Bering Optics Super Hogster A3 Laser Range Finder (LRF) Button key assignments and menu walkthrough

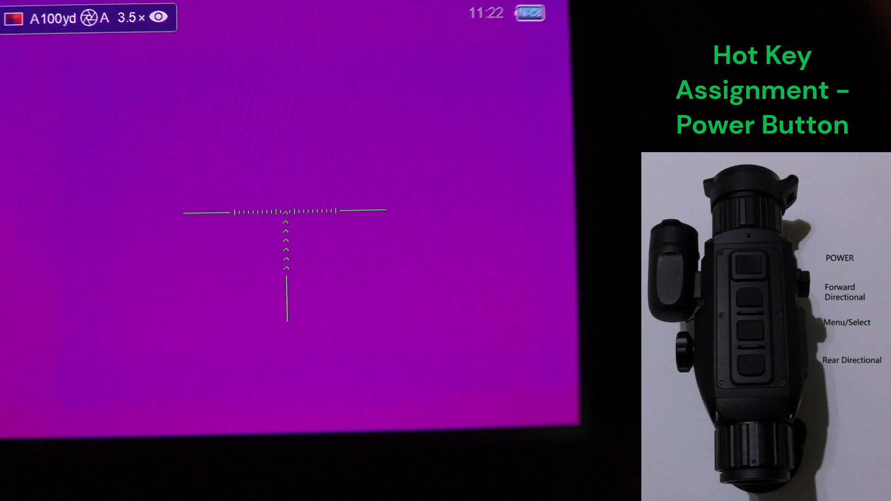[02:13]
All right, moving down to the main three buttons. If you press quickly the middle menu list button,
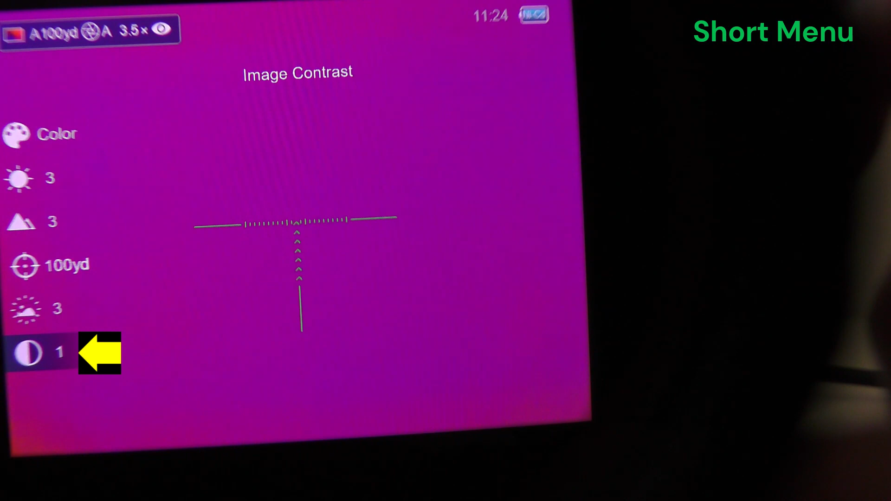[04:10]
And image contrast, again, five options there. So lots of options for the user to manually configure
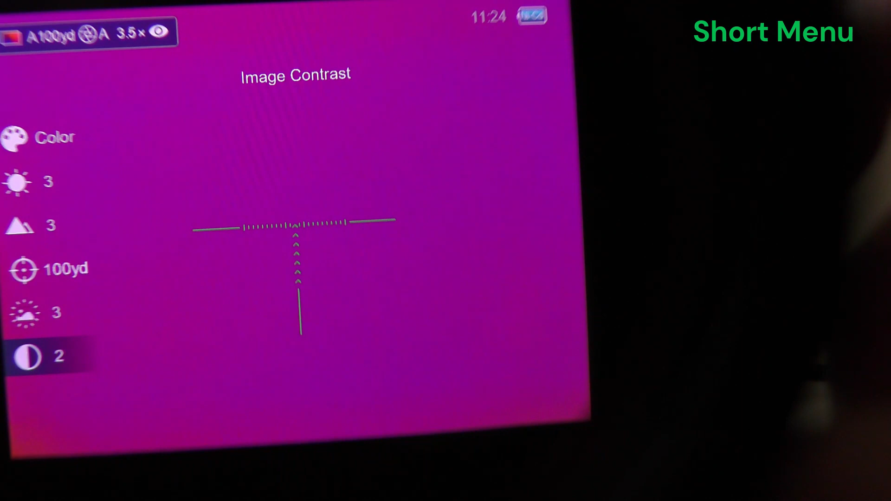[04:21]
their image and the settings to get the best possible image. That is the short menu in totality.
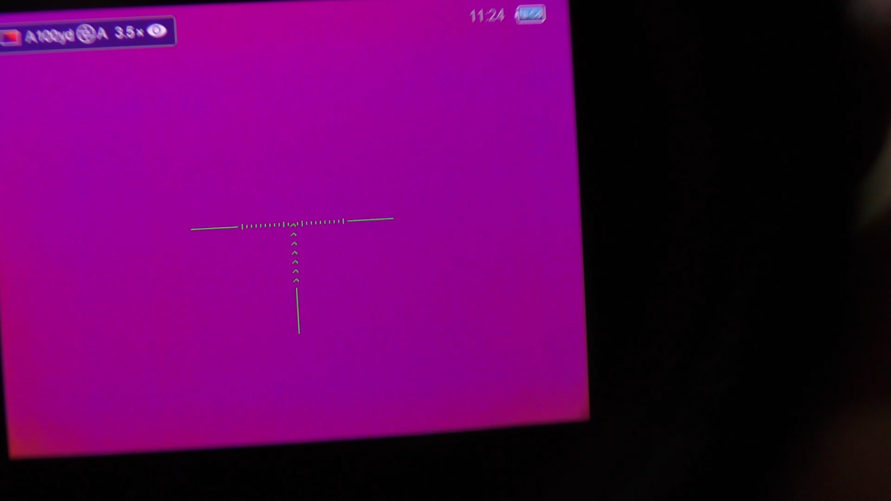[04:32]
The main screen, hopefully I'm as good as focused as I can get. Cover the main screen quickly. So you've got the color palette icon upper left. The rifle profile A, B, C, D are options. So we're in rifle profile A at the 100 yard zero setting or trajectory.
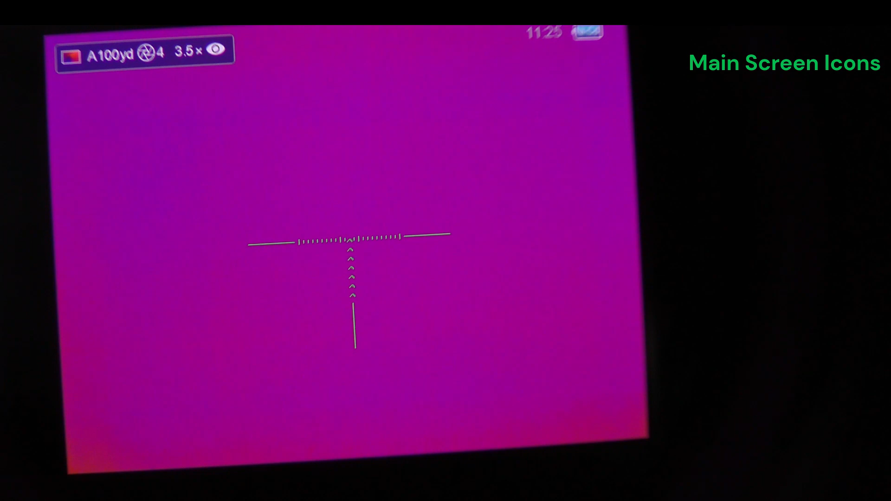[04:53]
The next icon, you see it counting down right on time for us, is your auto calibration. Then you have your base magnification of 3.5. And that eyeball is the image enhancement option, usually for high humidity climates or adverse weather conditions. It's an extra feature that you'll see in the long menu here. You can turn that on or off.
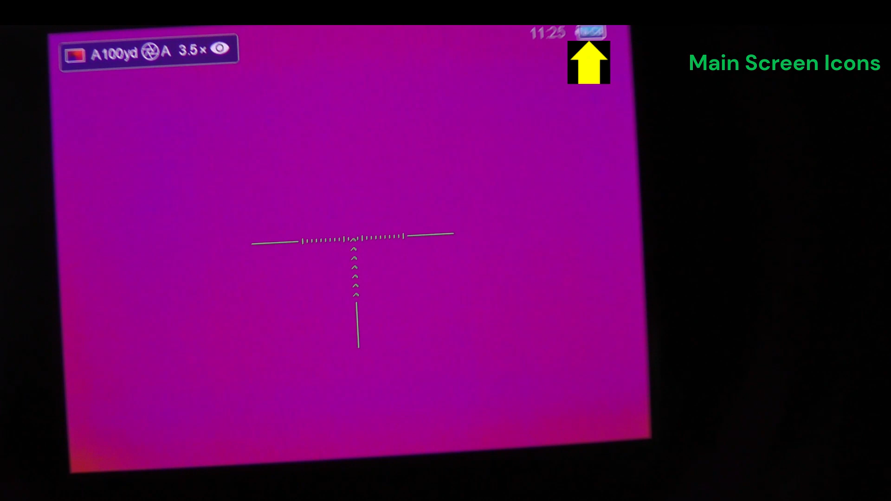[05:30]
Time is in the upper right, as well as your battery status and the type of power cell you're running. So within the power cell right now, it says NICD for nickel cadmium. And then you have a reticle there. I will make note here, there's times when buttons get pressed inadvertently.
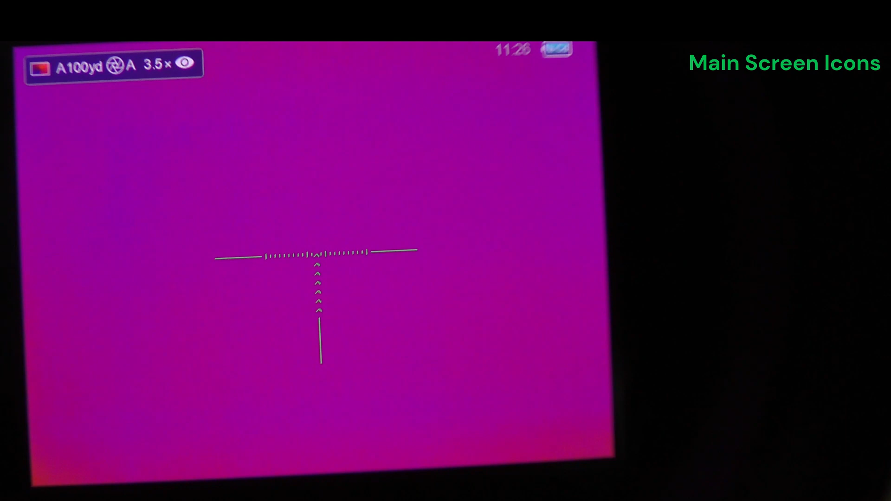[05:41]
If you press and hold all three buttons at one time for 10 seconds, I'm pressing them, all three, the forward directional, the menu, and the rear directional, that's going to shut off your reticle. You also lose your rifle profile and the heads up display and your zero trajectory. So if you don't have a reticle in your screen and you're lacking the rifle profile and zero trajectory, this is what has occurred. You've inadvertently had three buttons pressed simultaneously to get it back.
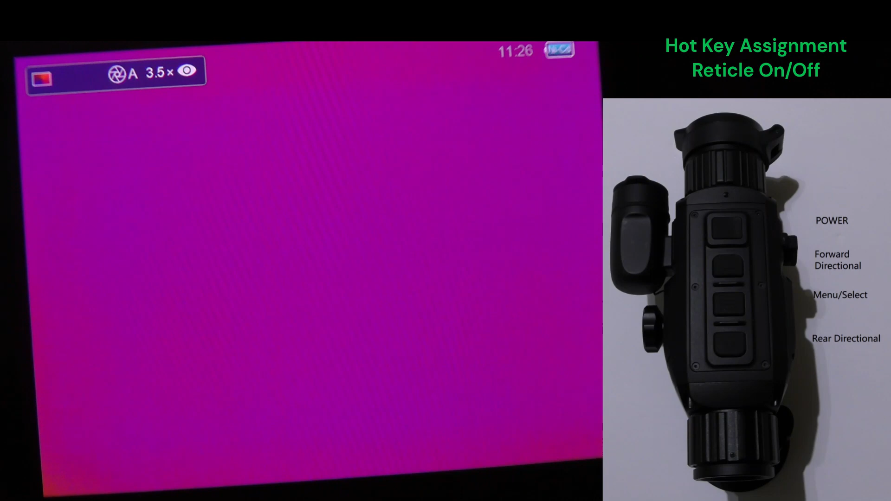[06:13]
forward directional menu and rear directional for 10 seconds will bring that back to us. very good.
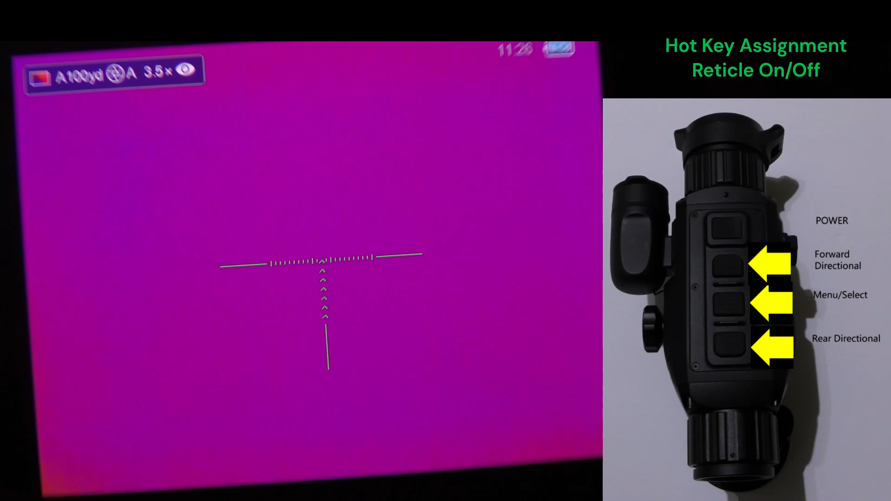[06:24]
All right, to access the long menu, that middle menu key, you're going to press and hold it.
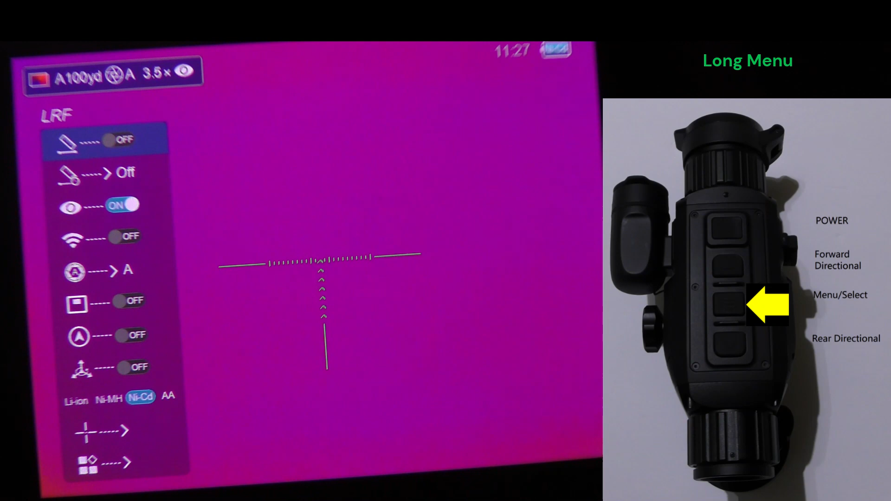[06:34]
And instead of navigating the menu like we did in the short menu where you press the same menu key to go item by item,
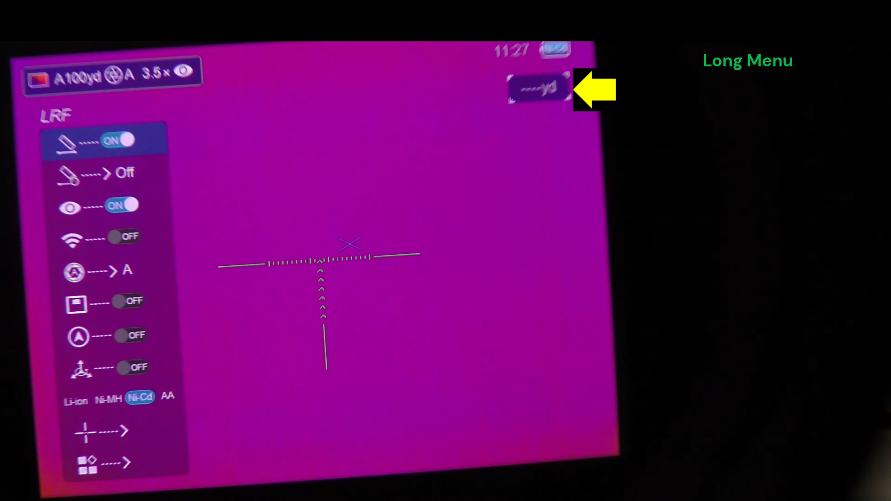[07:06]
It's now in continuous scan mode. Next option is LRF timer.
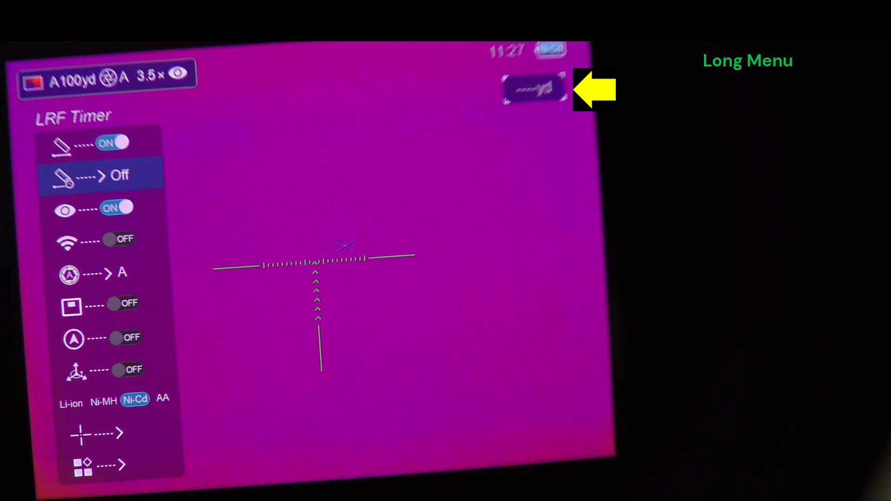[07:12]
You can choose how long it scans in continuous scan mode before timing out. 1, 5, 10 and 30 minutes.
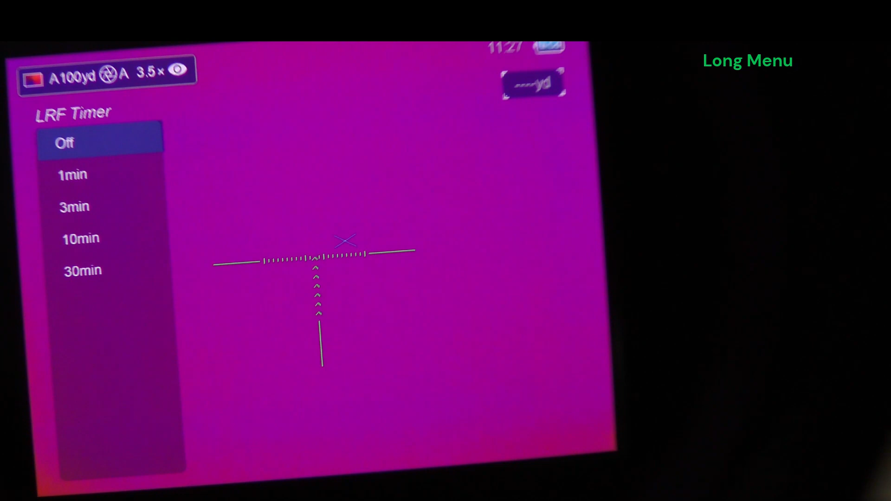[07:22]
We'll leave the timer off, meaning it's continually scanning. Here's the ultra clear or image enhancement feature.
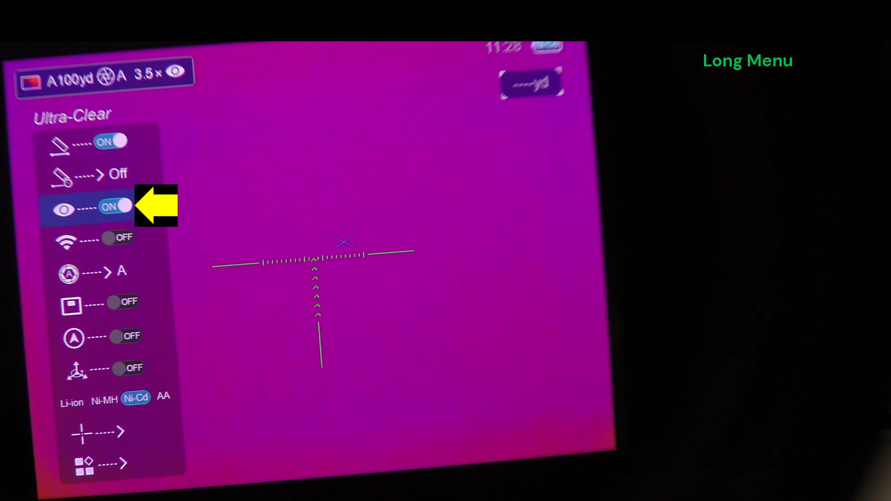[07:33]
Toggling removes that eyeball on the upper left HUD. Place it back. Wi-Fi on and off.